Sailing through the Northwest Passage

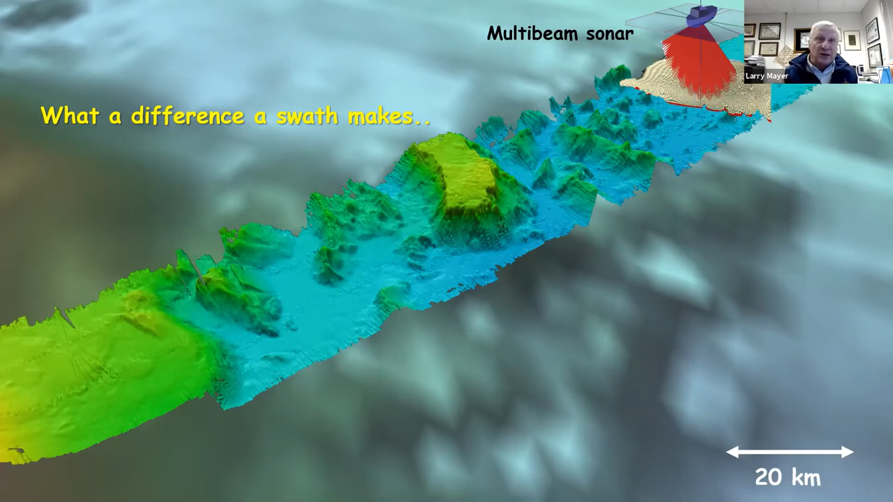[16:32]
We can start seeing real features that give us indications of ocean processes, and it just changed the world. It revolutionized our way to look at the seafloor. If we go back to our map of Southern California, our best map in the year 2000,
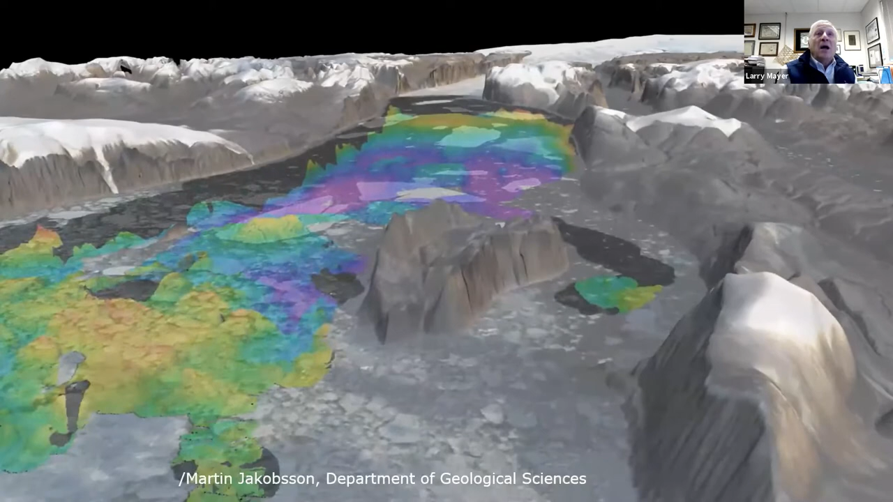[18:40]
And you'll see as the surface goes away, you'll see this image of the seafloor here in one of the fjords. This is a shared Osborne Fjord, Ryder Glacier.